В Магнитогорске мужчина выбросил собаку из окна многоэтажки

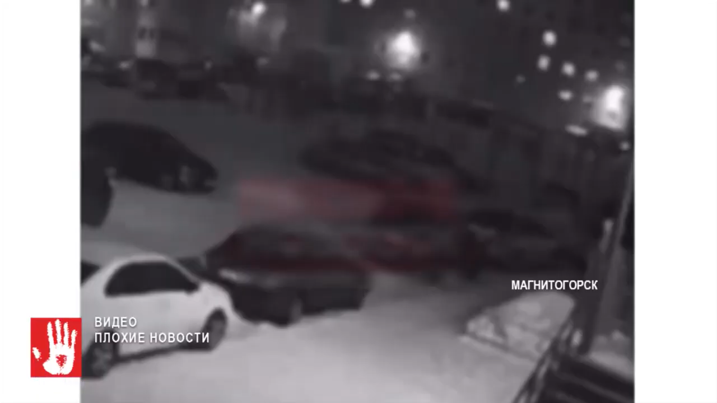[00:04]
Все произошло вечером в одном из жилых домов по проспекту Карла Маркса. Там хозяин выбросил собаку с верхнего этажа. Момент падения животного попал в объектив камеры наблюдения. Питомец выжил, но получил серьезные травмы. У него диагностировали разрыв внутренних органов. Также у собаки отказали задние лапы.